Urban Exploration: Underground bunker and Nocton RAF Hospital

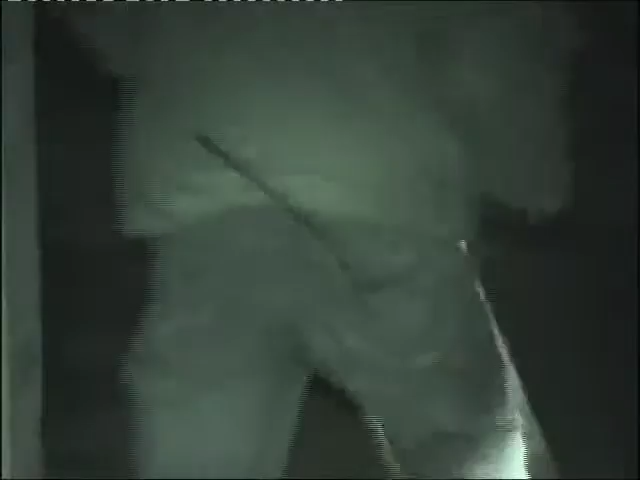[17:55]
Oh, it's still smoking. It's still smoking. Oh, it's smoking.
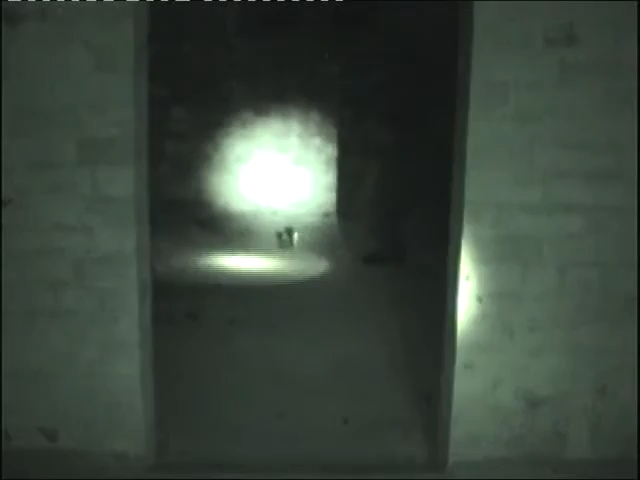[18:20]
Fail. You got your turbojet. Now it's going. I'm going to turn off my night vision real quick. Maybe that's better.
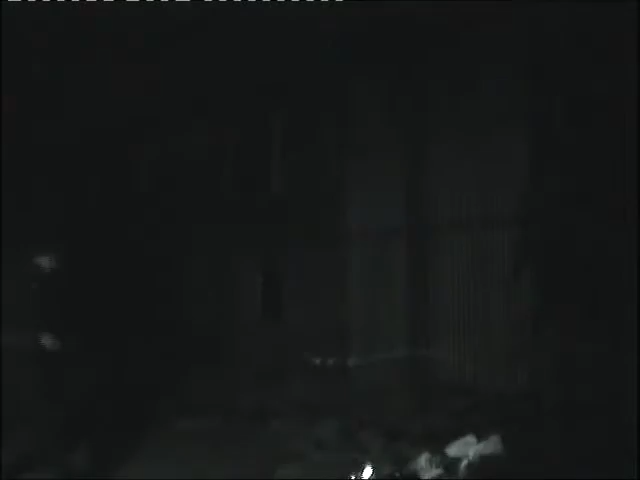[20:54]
Is this the old gym? I'm guessing. Yeah, probably. Oh, there's a... Oh wow, I can't even see on my night shot.
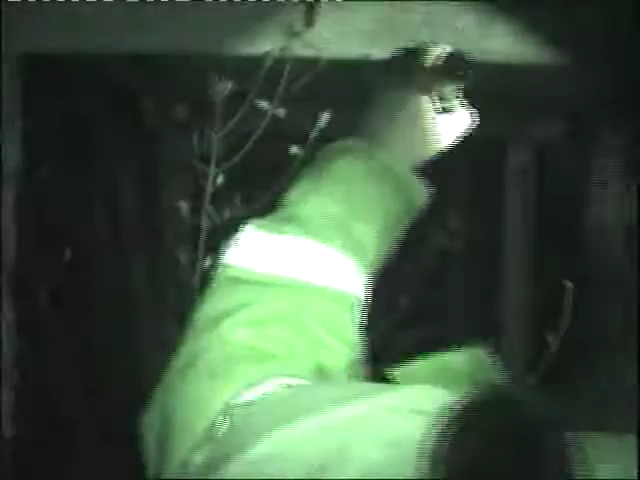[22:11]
Wow. Way? That's quite a long way down.
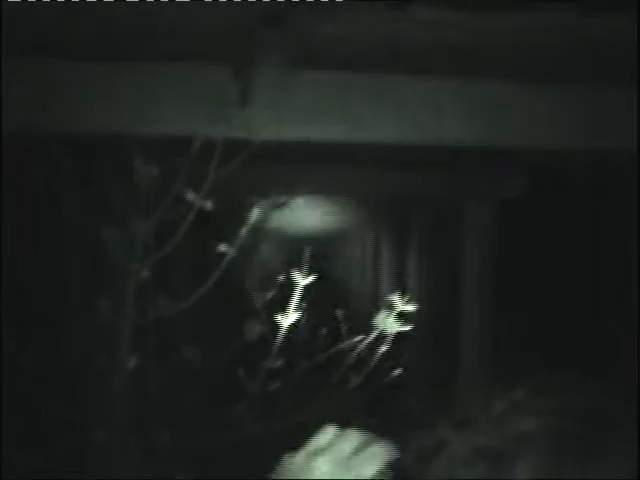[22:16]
I'm take some pictures. No. Oh, this is corrugated asbestos. Yeah.
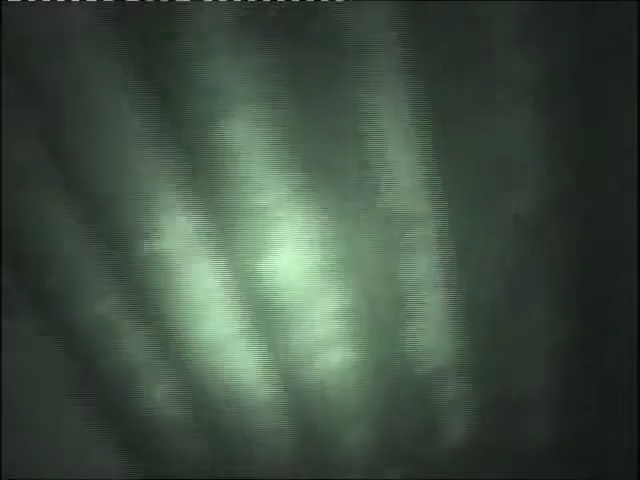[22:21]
Holy shit. Guys, look at this. It's asbestos. White asbestos. Oh my god, we're going down. Is that banging you guys? Yep. Yeah.
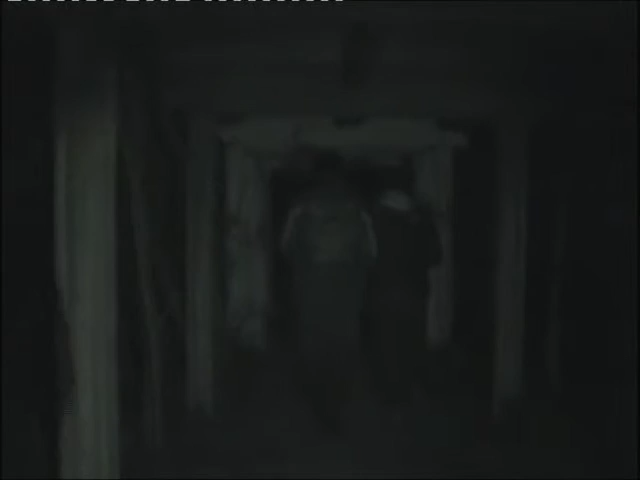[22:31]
That was us too. Oh my god. Well, if you do make a fragile roof. Rob and Jenny. Rob Jeremy. Rob and Jenny. Oh, Rob and Jenny, it's gonna say.
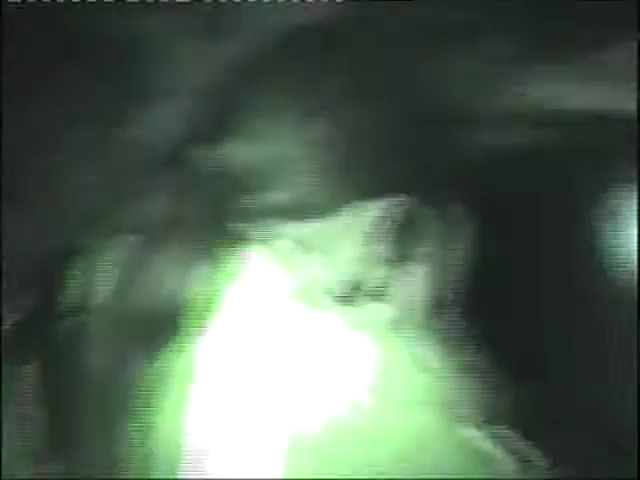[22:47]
Rob Jeremy. Damn, that goes down really far.
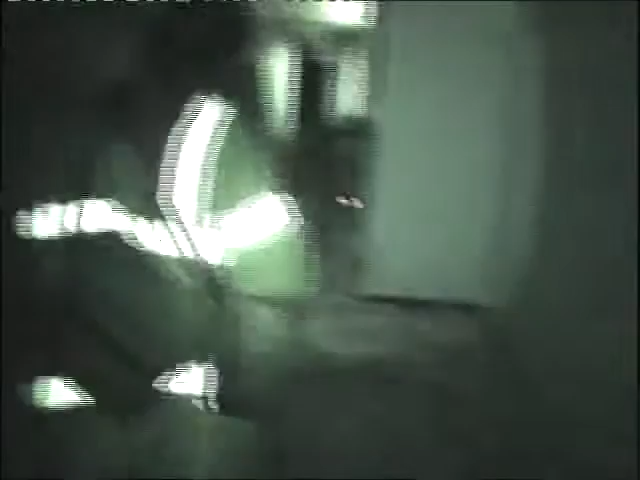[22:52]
Yeah.
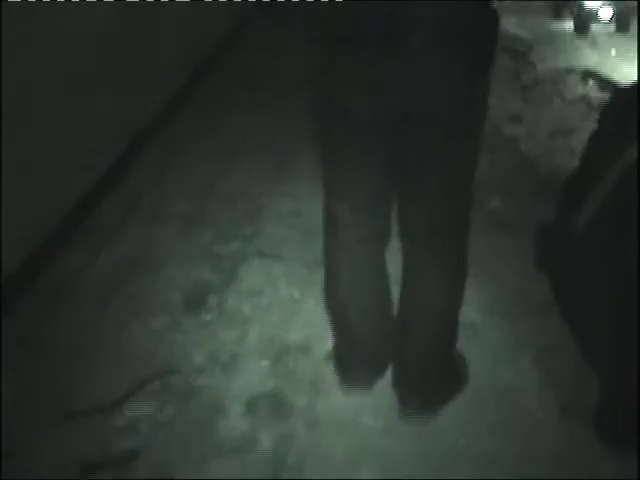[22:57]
Yeah. I like where there's still just a door there, even though things ripped out.
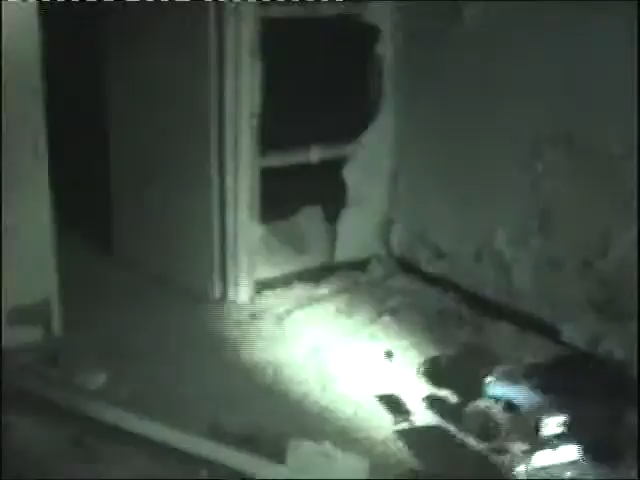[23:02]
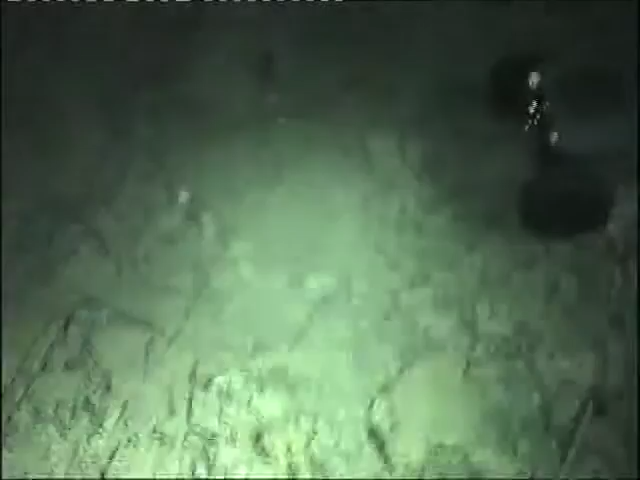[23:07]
Oh man, this is wrecked.
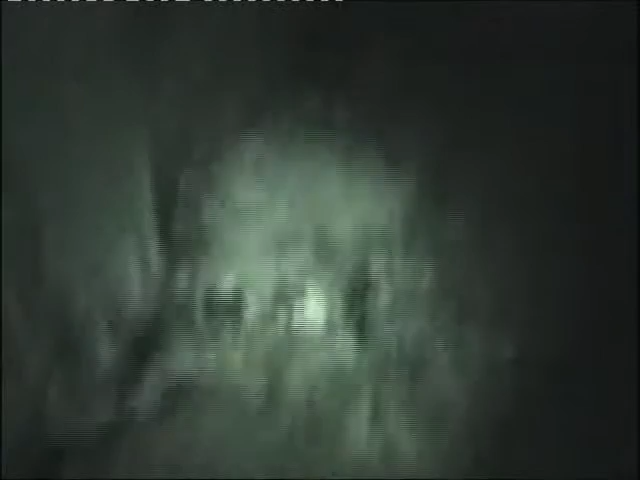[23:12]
This is all absolutely wrecked. Abandoned hospital.
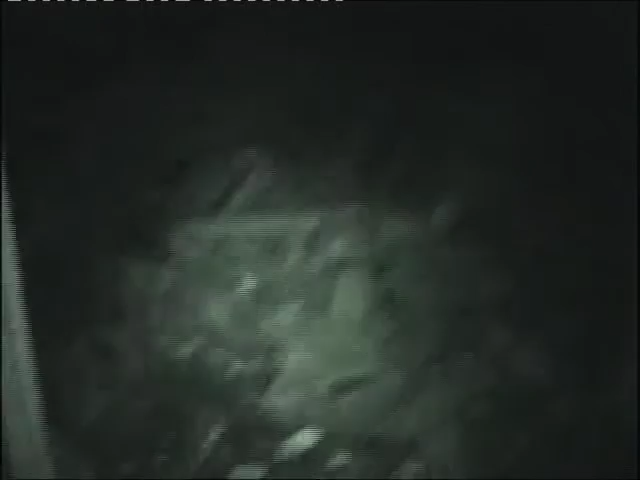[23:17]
Oh man, this shit's wrecked as fuck.
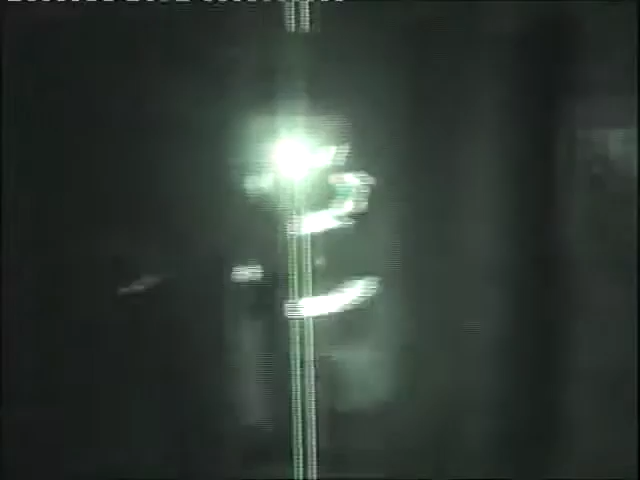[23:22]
I like the way it's still got the old signs, like the old.
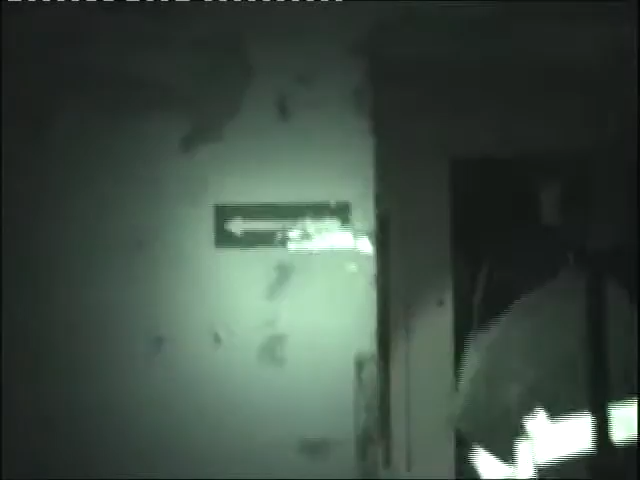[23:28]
Well, again, it was 80s, early 80s when this closed.
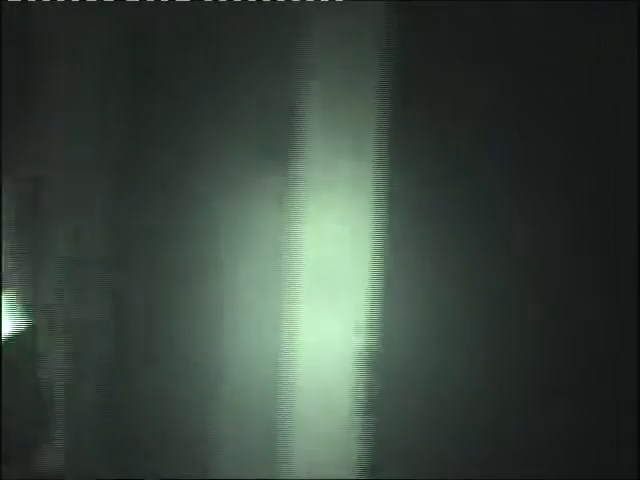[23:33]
So again, most of the buildings are still within. Room number 10 or 01?
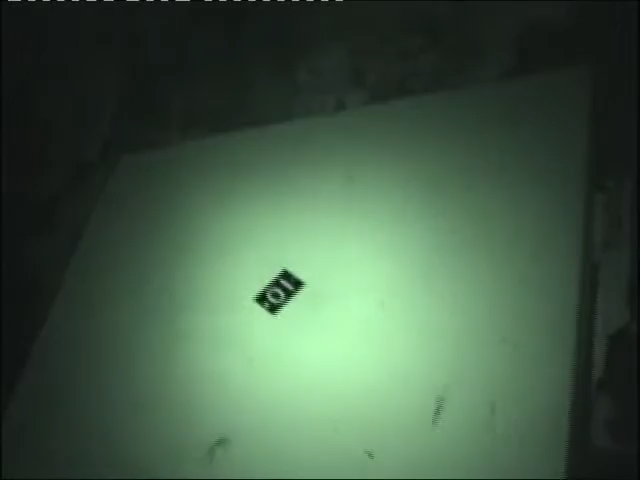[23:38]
Looks like I found the cars.
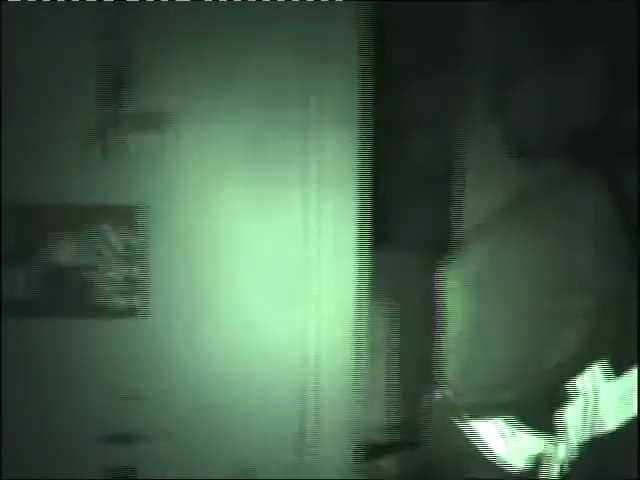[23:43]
Are we going this way? Yeah, come down the cars. I mean, there's not much this way, it's not far, but it's worth the gamble of screen. Got plants growing in this one. I mean, I need to get a...
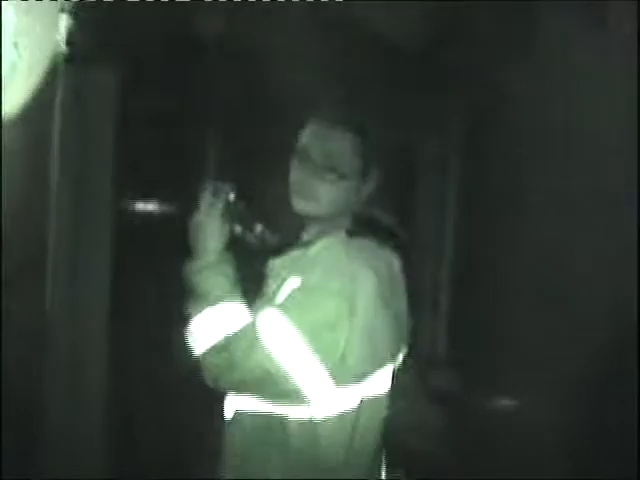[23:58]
Look oh shit, man! Yeah. You say the roof space in that area that shows you how.
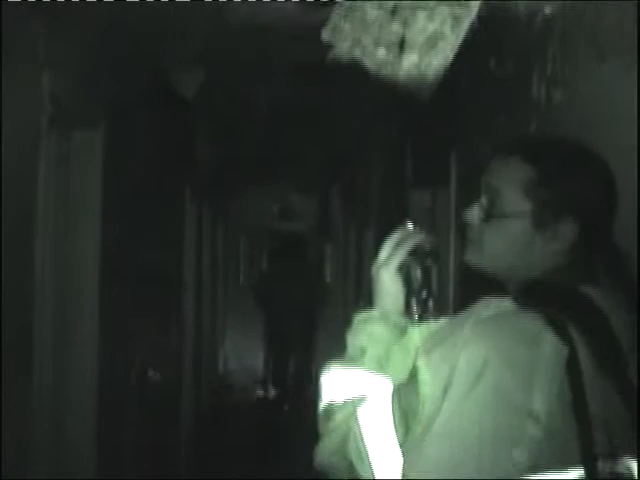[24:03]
There's like chimneys on top of this.
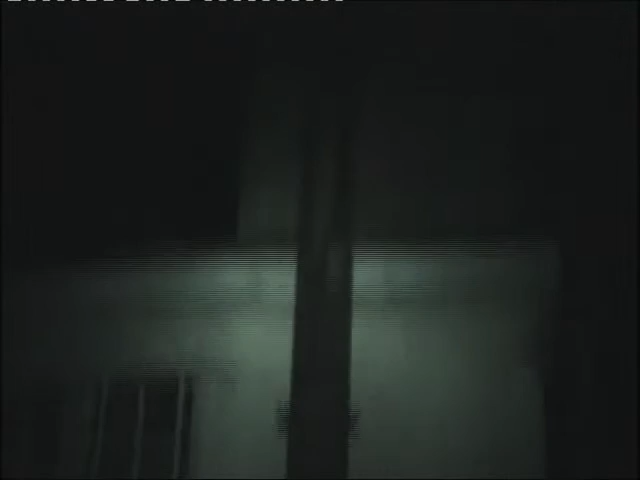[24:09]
It's probably like some generator building or something.
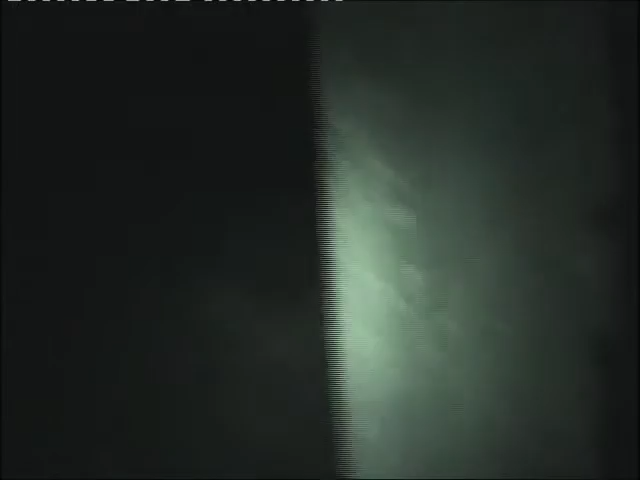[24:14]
Boiler house. Is it accessible?
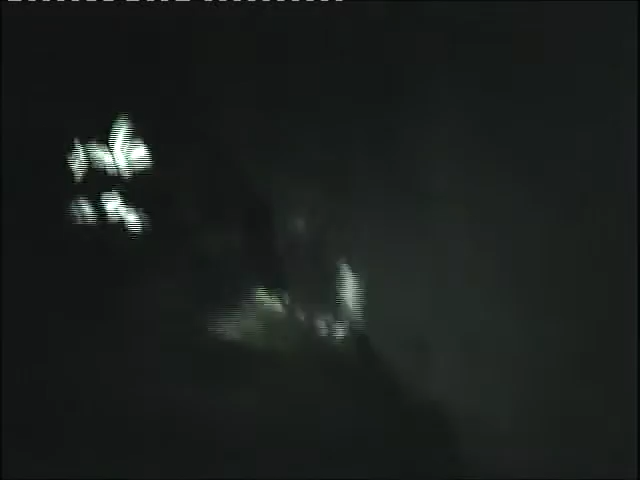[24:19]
Oh, there's a door there. Oh, I want to take a look at this.
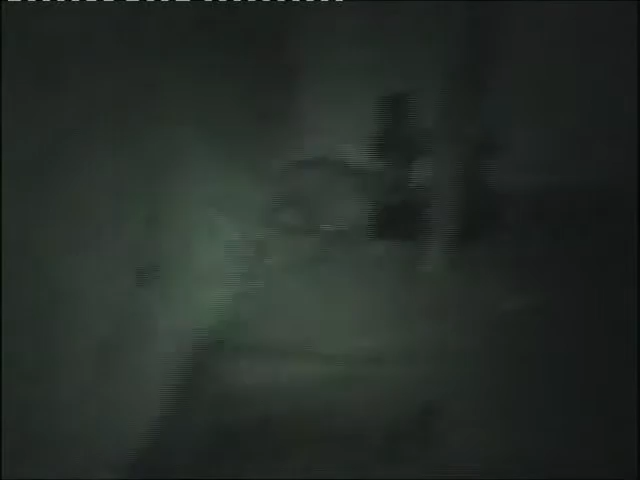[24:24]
Oh, I see where the boiler would have been. Old pipe work and stuff. And there's the switch boxes.